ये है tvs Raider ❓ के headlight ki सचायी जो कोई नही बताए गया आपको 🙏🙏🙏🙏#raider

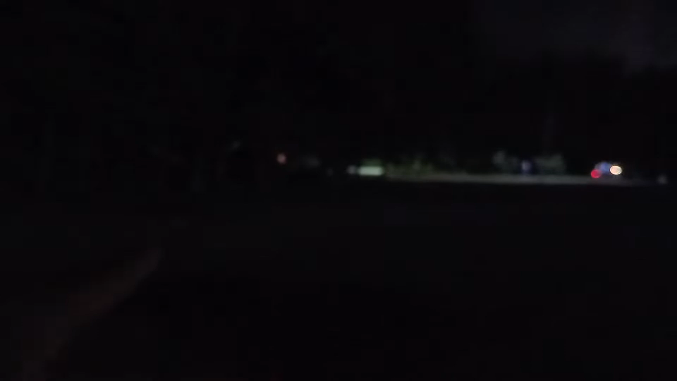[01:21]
लिए हमें इंजन को स्टार्ट करना पड़ेगा इसमें करेंगे तो आपका हेड्लाइट जो हो डाइट
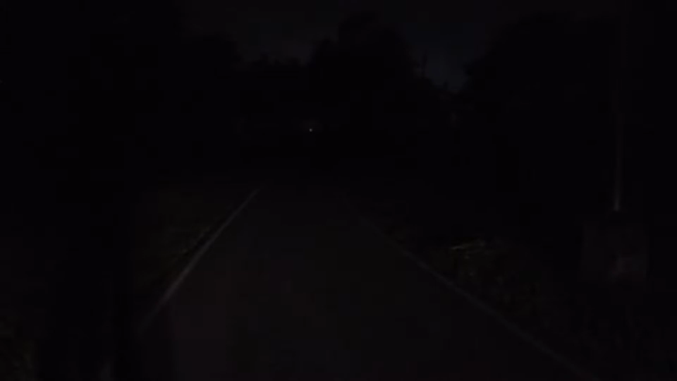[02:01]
इसके पूरा देख लिया अब यह इस गाड़ी का है यह देखे पहले तो आपको दिखा दू दिनों मिल जाता है यह दूनों आपके यूनिट लोग बीम काम करेंगी हाइग
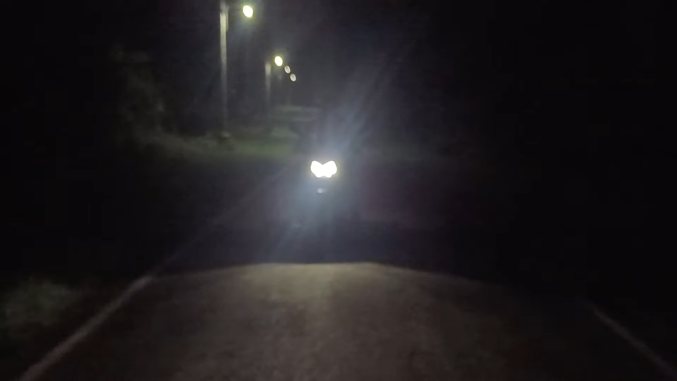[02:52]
इसके बाद में पीछे जलते जा रहा हूं और यह देखें पिसके लग रही है इतनी अच्छी विजिविल्टी मिले हो मेरी बॉड़ी का है वह भी अपना दिखरा है इस पर
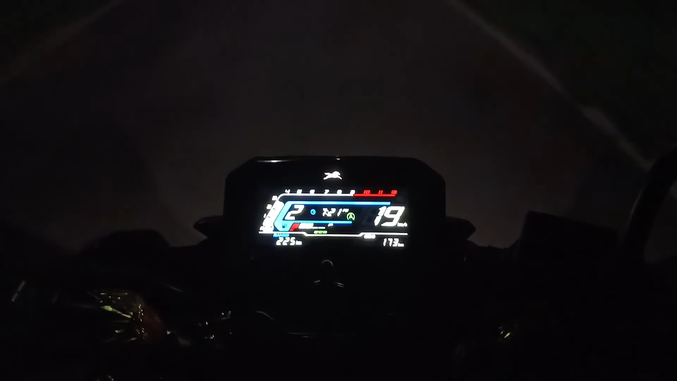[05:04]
रही है और नूश्य इसी विजिवल्टी विजिवल्टी ये विजिवल्टी है बिलकुल पर आ सकते हैं फार्ची करिए मिल्कूल
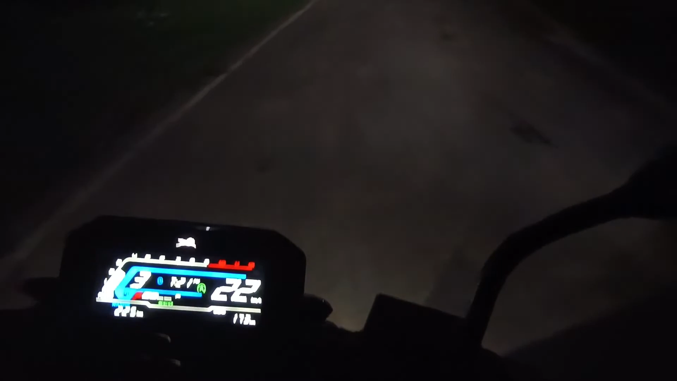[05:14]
रही है तो इसका हाई वीम भी दिखा देता हूं हाई वीम कैसी है यह गाड़ी को हाई वीम सामने है यह
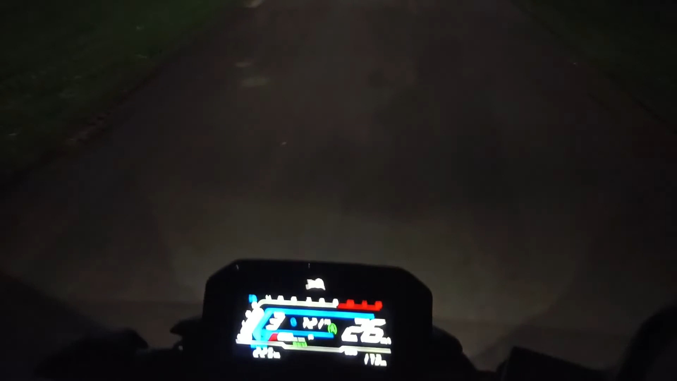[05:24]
लो भीम हाई वीम ऐसा कुछ इसा काम करता है तो ठीक ठाक विजिवल्टी है कोई आपको दिक्कर परशानी नहीं होने वाली है एक बहुत ही पर्फेक्ट ऑफ्चन 22 में अगर � ब्लैंड कर रहे हैं तो बिल्कुल इसके एडलीडी हेडलम सेटप मीटर कॉंसॉल एक परफेक्ट चॉइस और परफेक्ट ऑप्शन बिल्कुल बनके आ रहे हैं